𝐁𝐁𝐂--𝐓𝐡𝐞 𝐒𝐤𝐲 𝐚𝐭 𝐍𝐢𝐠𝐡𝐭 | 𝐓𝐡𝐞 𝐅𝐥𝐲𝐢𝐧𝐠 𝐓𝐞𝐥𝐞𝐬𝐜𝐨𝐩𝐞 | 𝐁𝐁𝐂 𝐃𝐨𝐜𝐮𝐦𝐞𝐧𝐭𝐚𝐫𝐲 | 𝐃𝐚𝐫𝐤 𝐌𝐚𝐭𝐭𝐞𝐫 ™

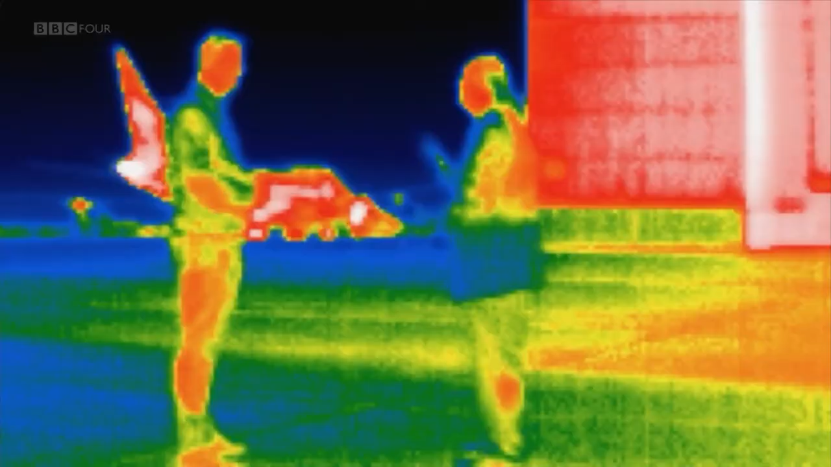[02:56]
And it's basically heat waves. So we are detecting heat waves out in space. So why do we need a plane to get to these wavelengths?